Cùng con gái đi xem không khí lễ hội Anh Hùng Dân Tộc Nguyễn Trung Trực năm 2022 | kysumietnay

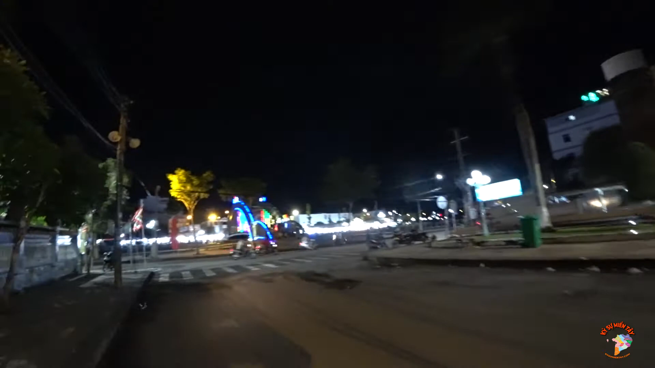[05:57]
đây là ở phía trước đình này cái đường này đang ngắt là hả